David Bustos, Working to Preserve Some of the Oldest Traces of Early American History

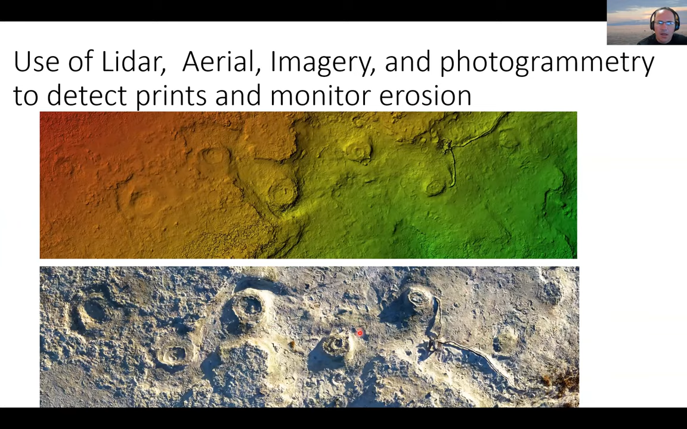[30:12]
to the to the next so pretty large but not the largest we do see some that are uh almost 12 to 13 apart so it's really massive animals and um from comparing year to year you can get rates of erosion so that's very helpful um some of the ghost prints you can't see
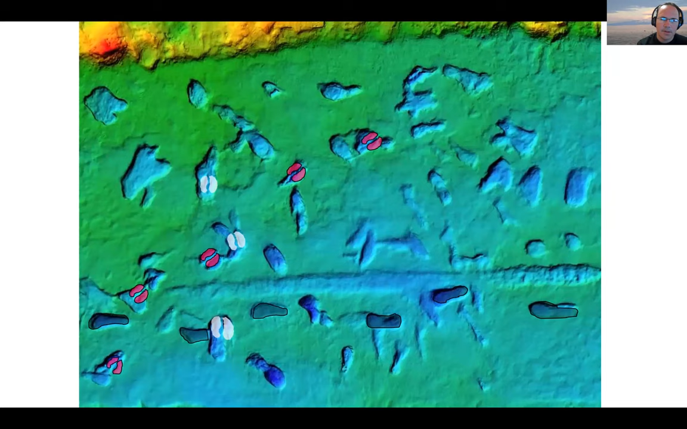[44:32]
linear features too there's a nice sort of cross cutting in there too um then folks are asking about
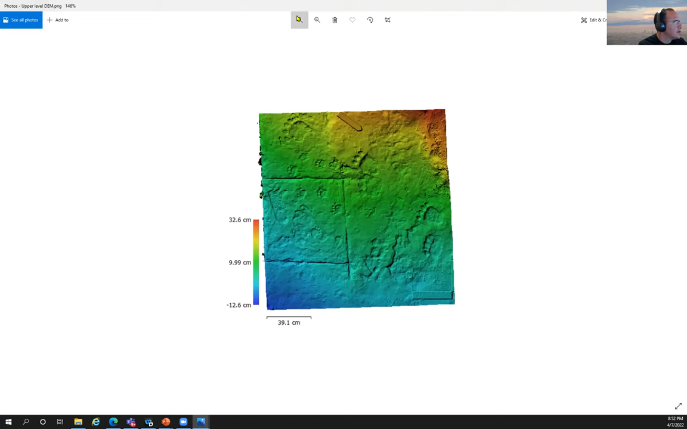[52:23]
other so they don't know what what it's picking up on but it's sort of neat that it's really fine um measurements and details it's able to pull out yeah evidently this bear is bigger than a polar bear but i think so you know i've never seen a polar bear just looking online some of them but these they're just tremendous it's really large so these are are centimeters but really large prints there's a actually a human footprint mixed inside there and then here's a sloth print
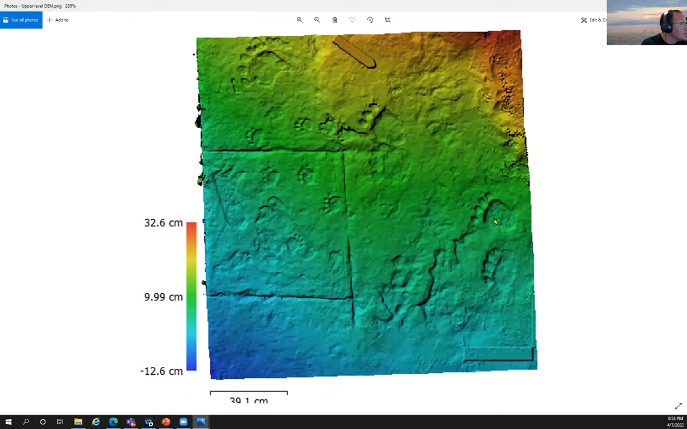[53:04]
this this is just a a lot of fun to to see this trackway so you can see there's two prints here and then we have the this sort of hind foot um right in front of the fork but over and over again yeah it's a neat neat print to see and one of the most recent this and it was actually found at the top of of the trench um is where those prints were recently
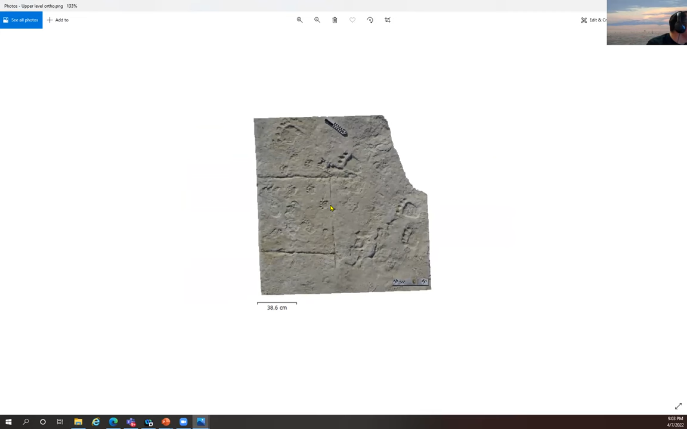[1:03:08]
think it's i think it was in this one it's a deeper print there was one hair uh by itself and it's a very very coarse